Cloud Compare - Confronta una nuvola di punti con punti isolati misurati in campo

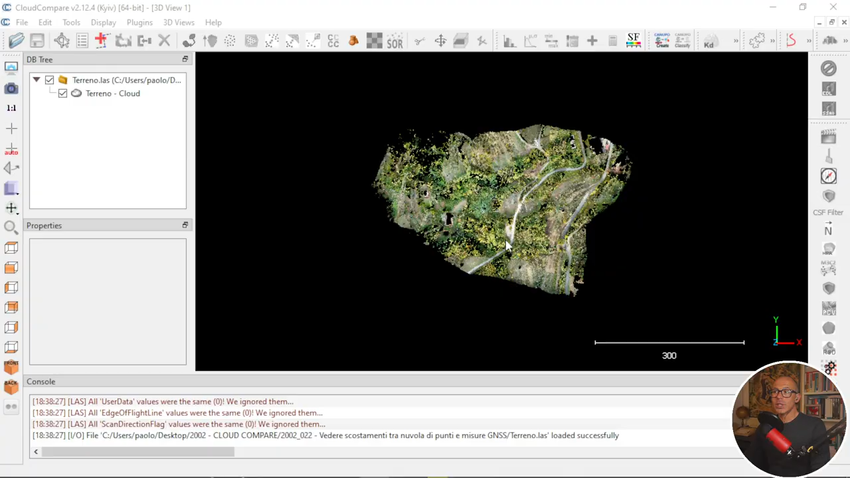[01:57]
Premessa, questa nuvola di punti è una nuvola di punti già trattata, ossia ho già fatto l'estrazione dei punti del terreno, infatti questa è un'area di versante dove ci sono un paio di strade su vari livelli, abbastanza vegetata, è una nuvola di punti che deriva da un'acquisizione LIDAR, ho estratto i punti del terreno, lavoro su questa perché è più leggera e poi perché forse è anche più senso lavorare su questa nuvola, visto che i dati che adesso porto dentro, quelli che ti ho fatto vedere nel file di testo poco fa,
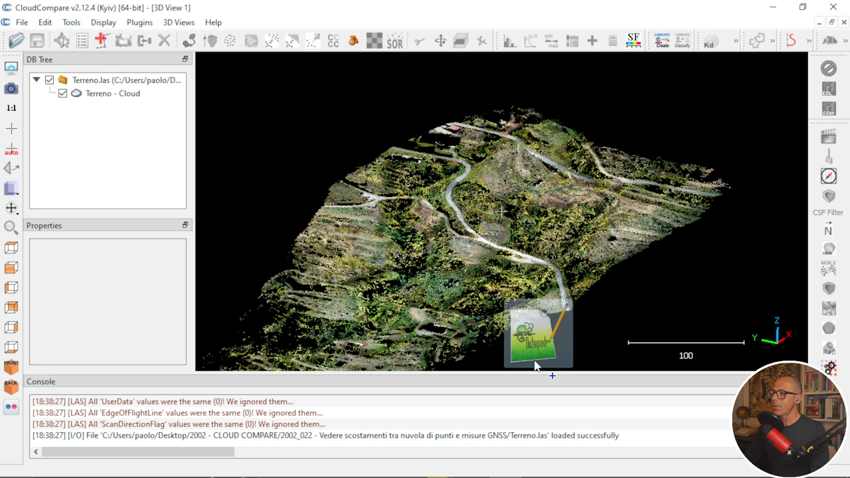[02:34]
sono punti del terreno che ho battuto portando in giro l'antenna e mettendo la palina su punti effettivamente calpestabili. Prendo i punti, li porto dentro Cloud Compare, lui mi dice dimmi a che cosa corrispondono le colonne di questo file di testo che sto leggendo.
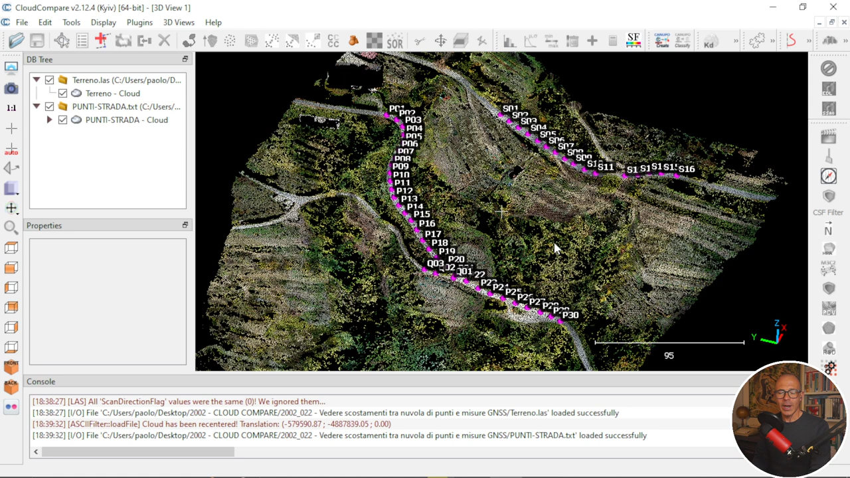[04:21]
sto facendo un'analisi di punti presi lungo la superficie dove è significativo individuare lo scostamento lungo la z perché difficilmente avrei una certezza nell'individuare la posizione precisa del punto sulla x e sulla y perché non l'ho definenziato a terra, quindi non riesco a vederlo nella nuvola di punti. Diverso sarebbe stato se questi
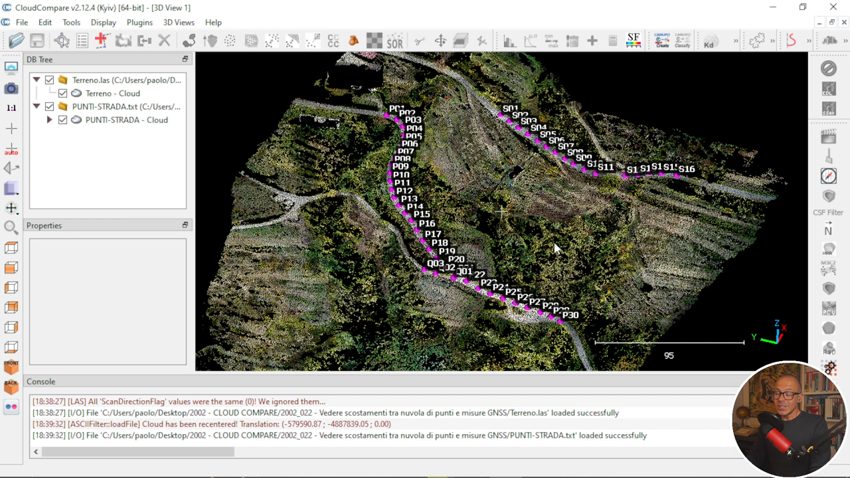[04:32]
punti fossero stati punti con coordinate di target, dove allora sì anche la coordinata, la componente planimetrica ha una grande valenza. Seleziono le due nuvole di punti, utilizzo questo comando che ha questa icona che si intitola compute cloud to cloud distance. Lo clicco e lui mi dice, ok, devi scegliere i ruoli, choose role. Quale delle due nuvole di punti vuoi che sia il riferimento? Quale delle due nuvole di punti vuoi che sia il terreno?
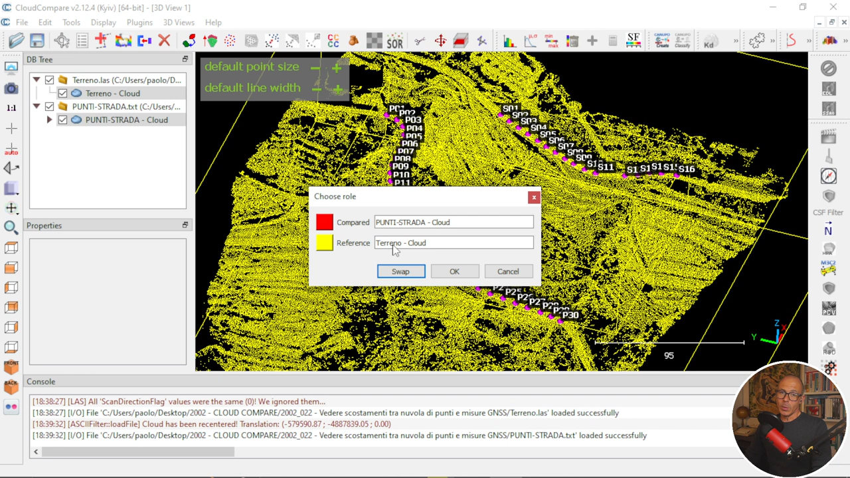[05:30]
una è evidentemente molto meno numerosa e mi riferisco ai punti che si chiamano punti strada, l'altra è molto più numerosa. Quindi utilizzo come nuvola di riferimento la nuvola di punti più numerosa perché voglio vedere sui punti isolati quant'è lo scarto in termini di distanza tra quei punti che appartengono a loro volta ad una nuvola e la nuvola di punti principale. Quindi ho cliccato sul tasto swap e come vedi la nuvola di punti terreno mi si colora di giallo e la nuvola di punti,
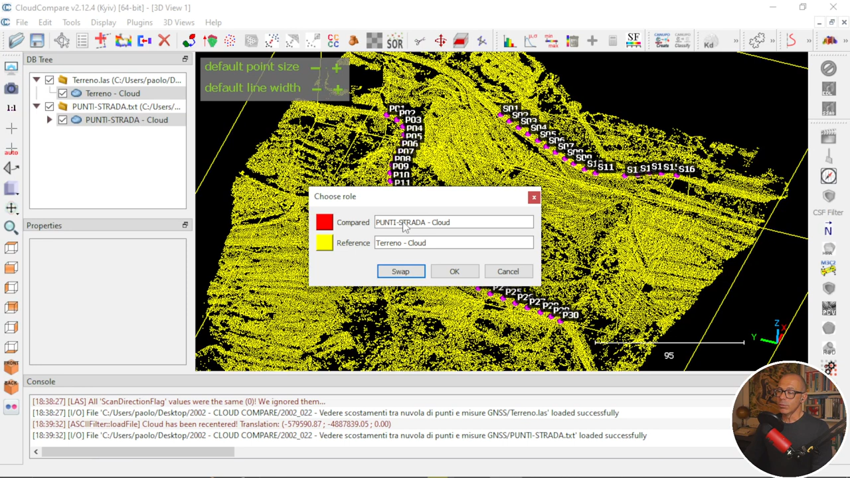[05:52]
punti strada mi si colora in rosso anche se non la vediamo perché ci sono le etichette, gli do ok.
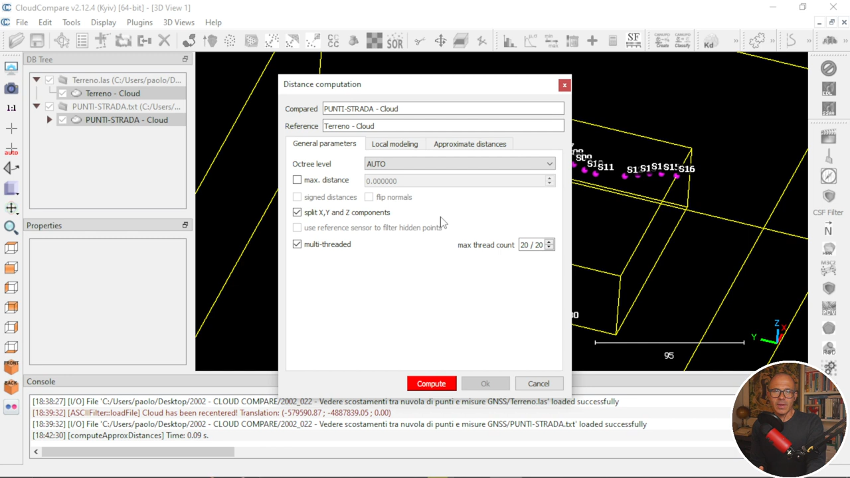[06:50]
General parameters, l'unica cosa che faccio lasciando invariato tutto quanto è quella di mettere la spunta su split x, y, n, z components cioè oltre a calcolarmi la distanza complessiva nella tridimensionalità tra i punti e i punti della nuvola calcolami anche le tre componenti x, y e z gli dico compute, lui fa prestissimo perché i punti di riferimento sono molto pochi
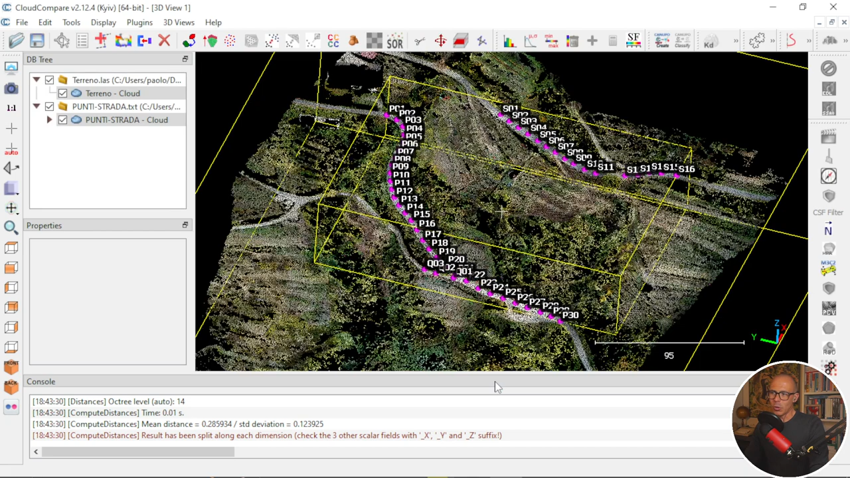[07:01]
e per vedere il risultato graficamente faccio questa cosa intanto spengo tutte le etichette che
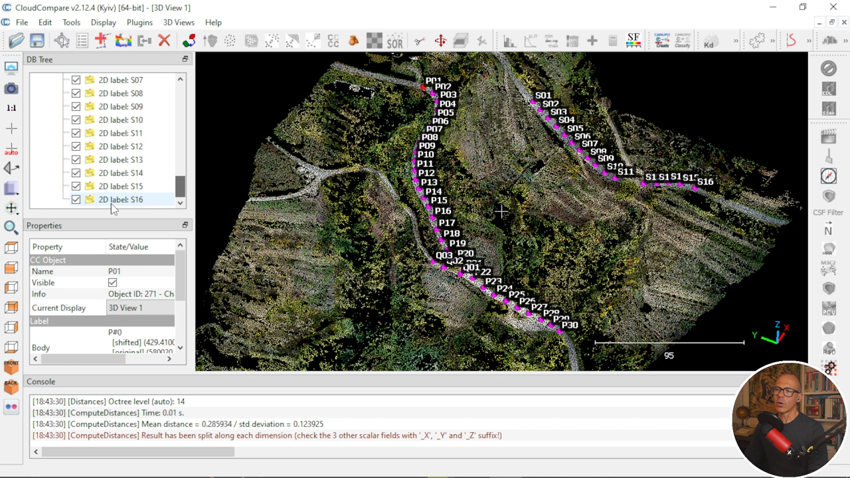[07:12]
corrispondono all'id dei punti che ho importato spengo la nuvola del terreno ed ecco che vedo,